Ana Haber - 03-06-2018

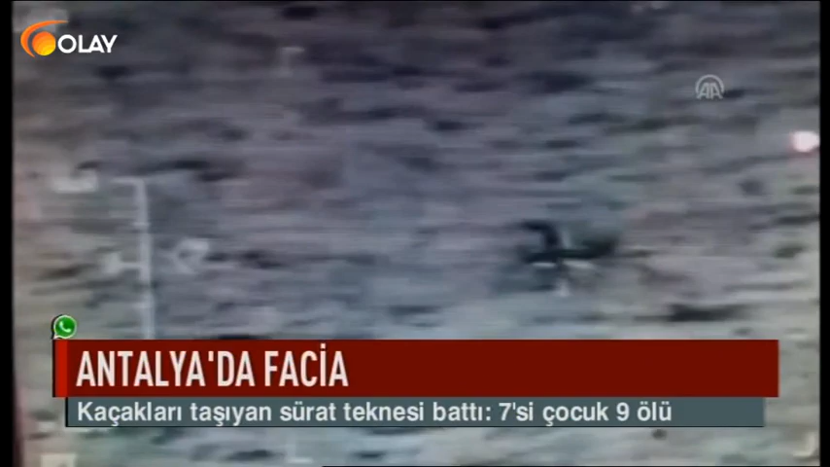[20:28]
Antalya'da kaçakları taşıyan tekne battı, 6 kişi kurtarıldı, 9 kişi hayatını kaybetti.